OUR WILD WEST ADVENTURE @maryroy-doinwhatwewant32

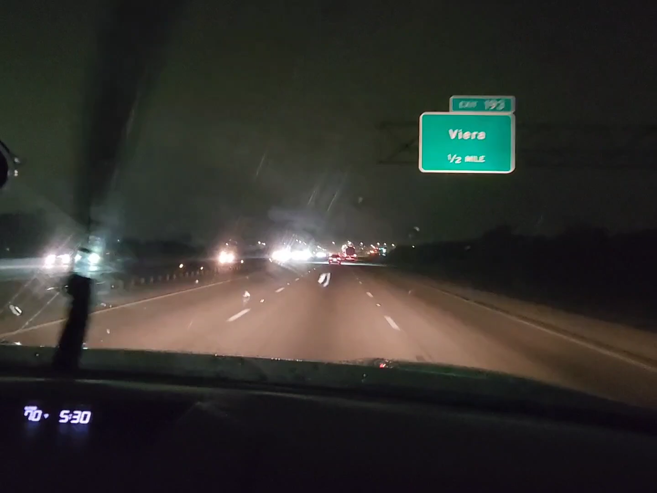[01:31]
as per usual because we're heading to the turnpike it's raining we can't start a trip without some rain